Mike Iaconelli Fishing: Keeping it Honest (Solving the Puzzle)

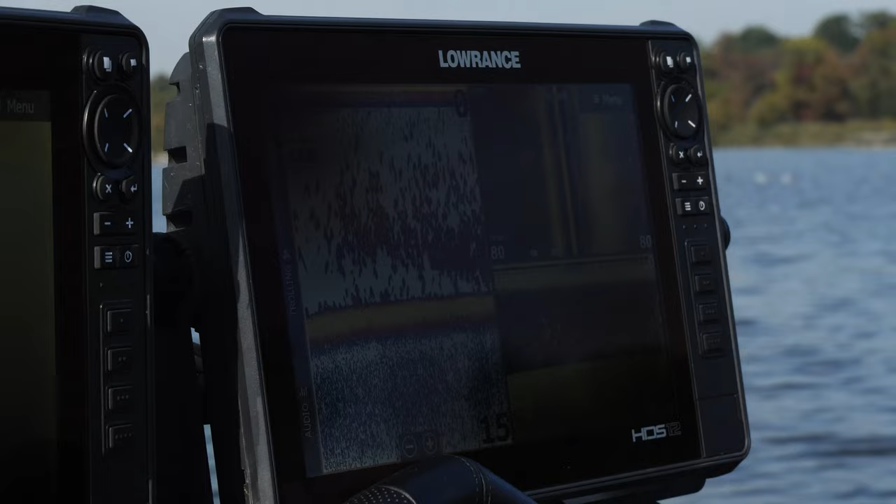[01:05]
I'm not a dummy where there's food there's fish am I right
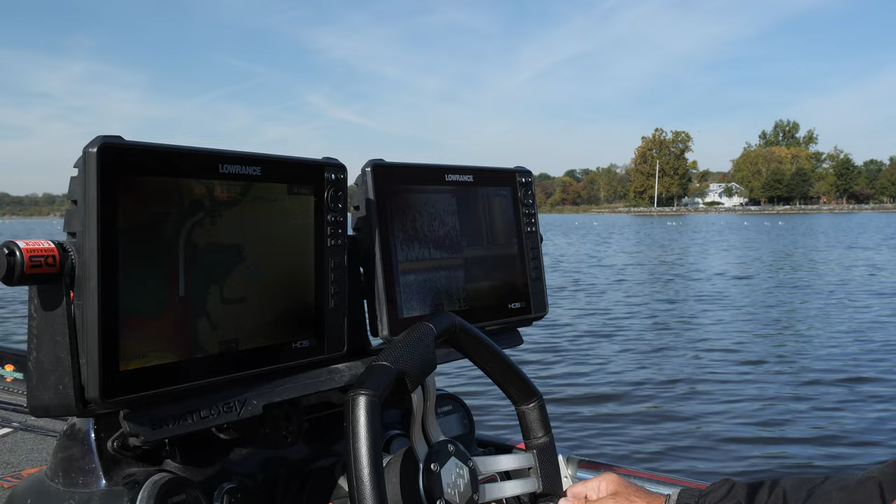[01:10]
there's food there's fish that's food
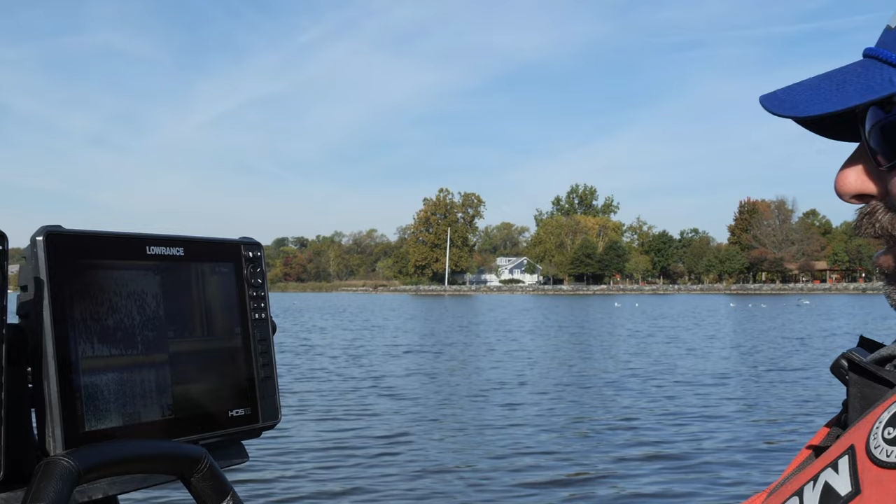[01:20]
oh my gosh dude I've never seen it that thick look at that wow I mean wow
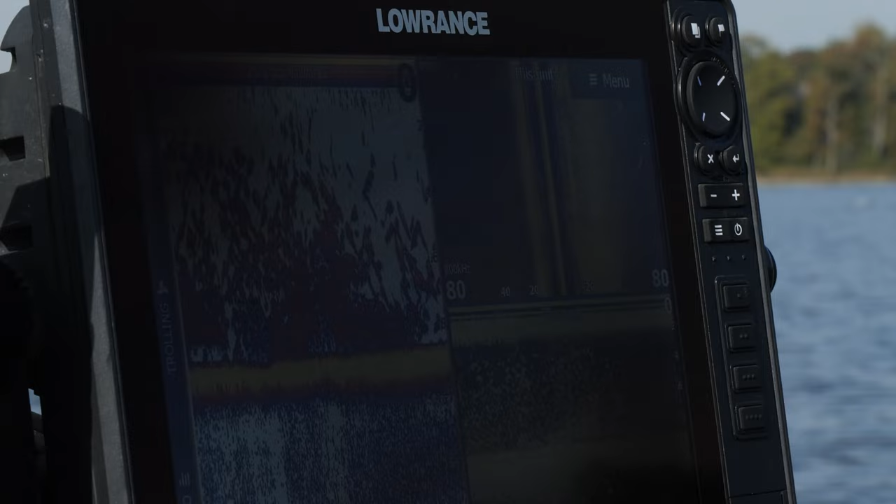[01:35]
there's one word in the fall it's bait usually when you find it you find the fish you got out of that big glob here there's still a bunch of it around now